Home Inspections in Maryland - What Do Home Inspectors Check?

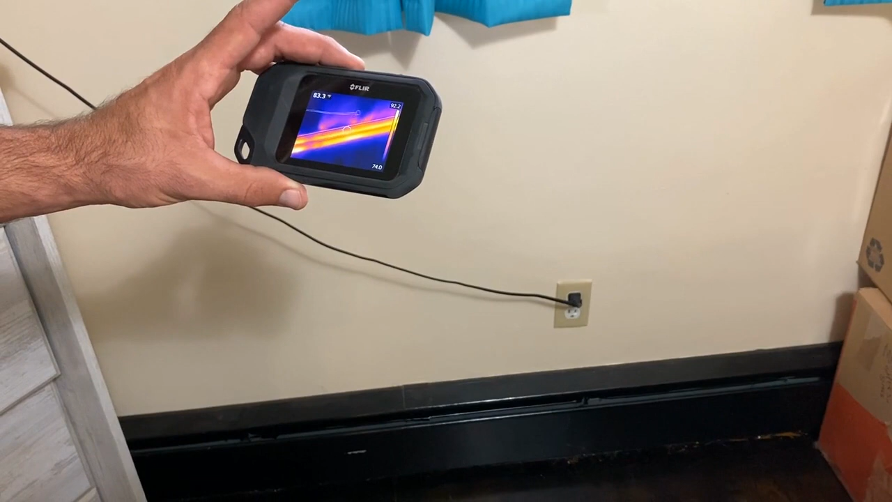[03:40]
I'm going through and I'm checking all the baseboards. This house is on a oil boiler. So the way that works, you have water that goes over top of a boiler downstairs. I'm using thermal imaging to check the baseboard. This really kind of helps with showing
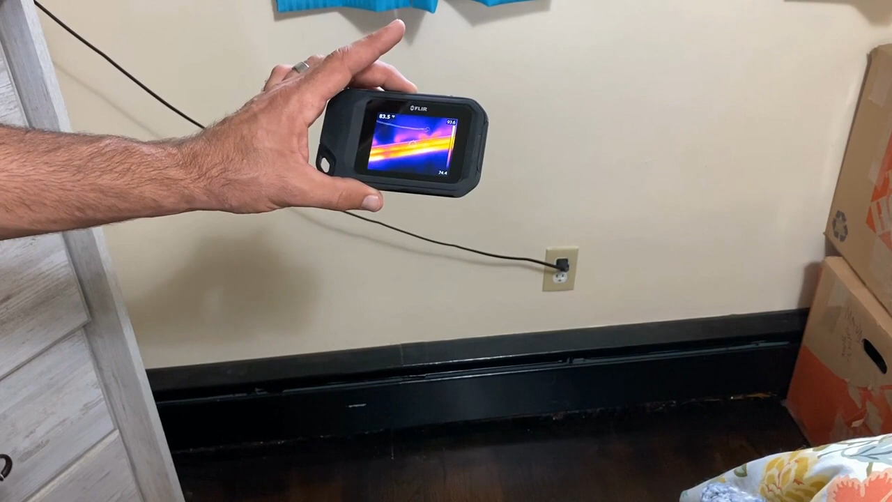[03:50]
what kind of heat this is going to put off. It's kind of tough to know without a tool like this as to how well the boilers are working.
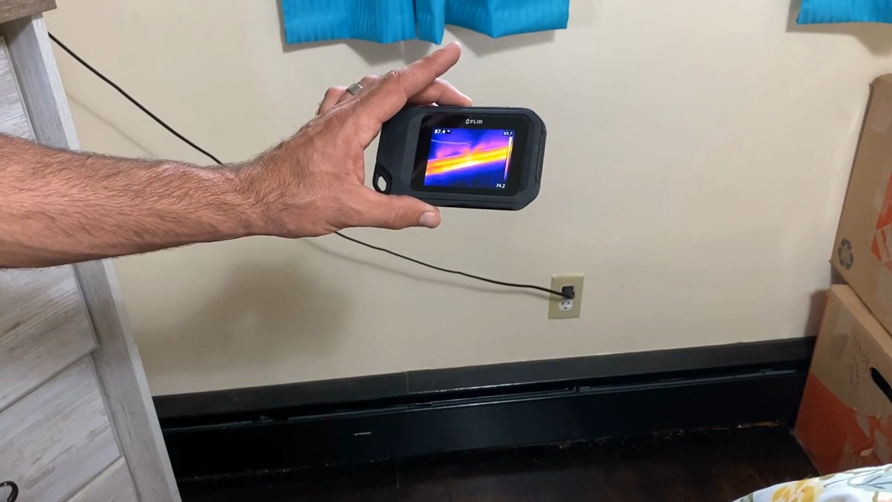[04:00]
You can always put your hand up to it to feel it, but I find this to be a lot more accurate. You can see if there's like any spots where you've got possibly an issue where there's a blockage in the pipe. This is kind of what I'm looking at right here.
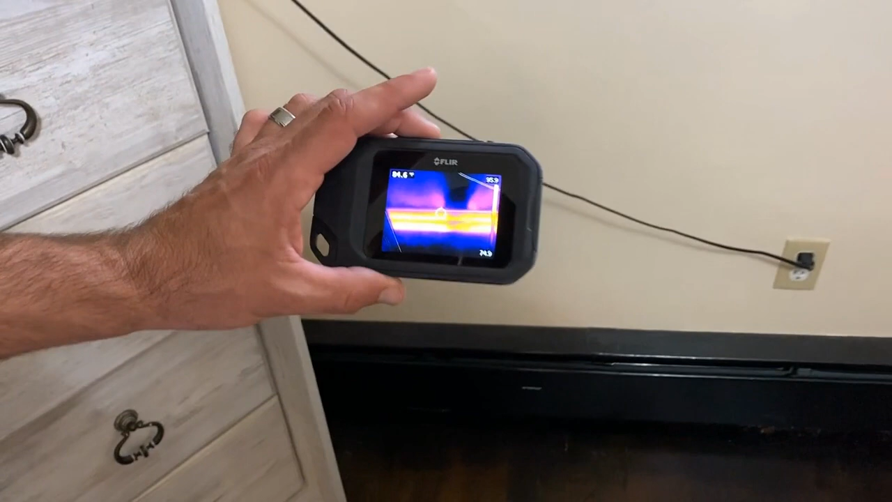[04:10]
And we can go downstairs and I'll show you what the boiler looks like too.
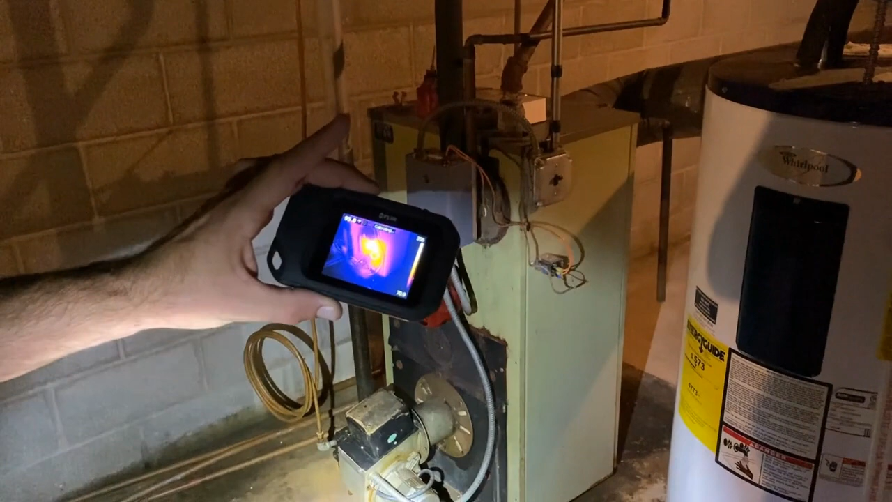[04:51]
So it circulates throughout the entire house. And this kind of gives you a good idea as to how hot these get. So down here at the plate, you can see it's 356 degrees.
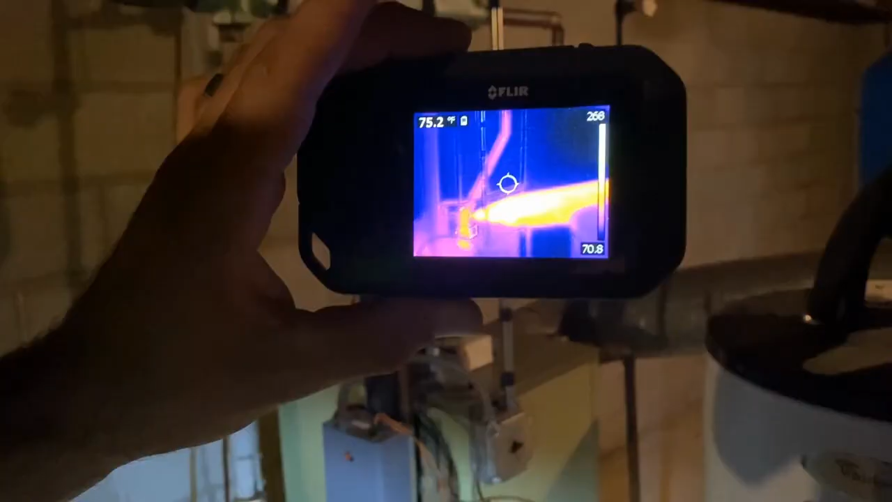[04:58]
On screen: spot 75.2°F
This is showing where all your hot water is going through the house.
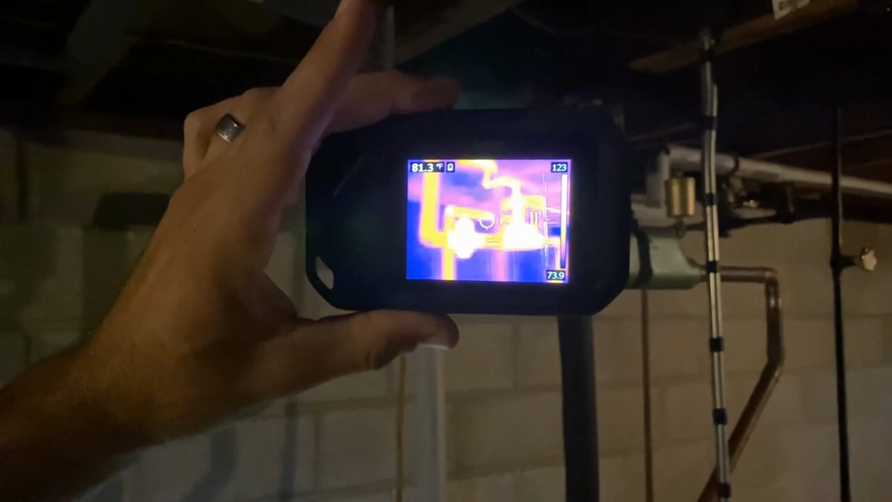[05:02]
So it's kind of nice to be able to visually see how warm these pipes get.